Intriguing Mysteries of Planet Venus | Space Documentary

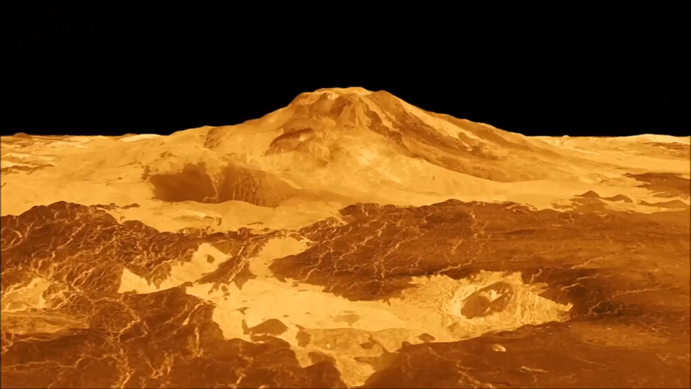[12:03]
the surface of venus is vast and characterized by volcanic features shaped by the eruption of lava and magma onto its surface volcanic complexes like matmans and sapasmons stand as prominent examples boasting heights reaching thousands of meters basaltic lavas